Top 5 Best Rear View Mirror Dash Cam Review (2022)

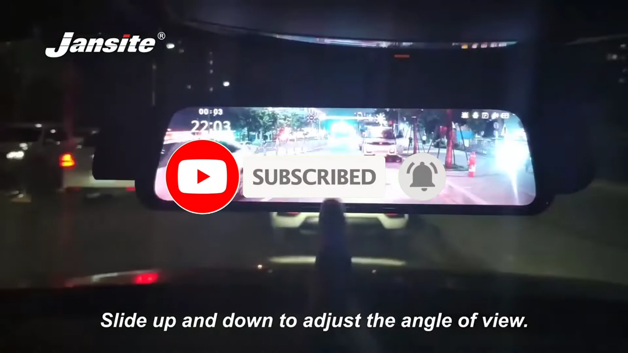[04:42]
when driving and capture clear details like night license plates and road signs even under